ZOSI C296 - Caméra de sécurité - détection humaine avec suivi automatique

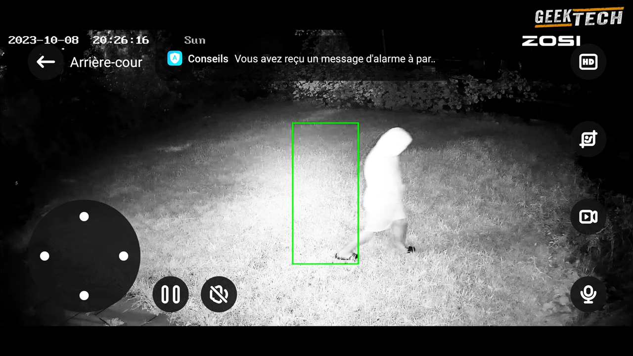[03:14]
Sa qualité HD de 5 mégapixels et sa connexion Wi-Fi en font un outil efficace pour surveiller votre propriété. Si vous avez des questions ou des commentaires, n'hésitez pas à les partager dans la section des commentaires ci-dessous.